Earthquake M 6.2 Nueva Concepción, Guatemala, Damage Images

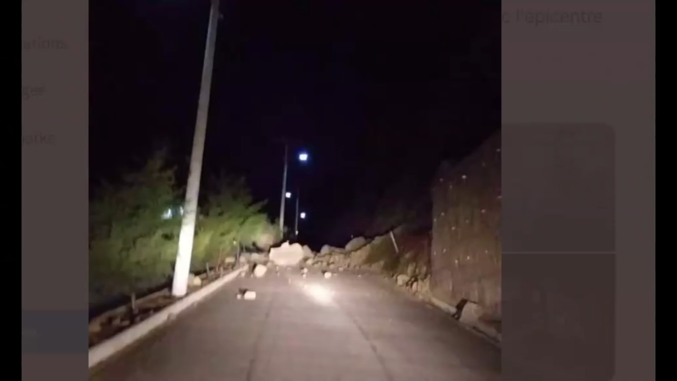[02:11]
Another Twitter post showing the debris in the road and another post of a wall that collapsed.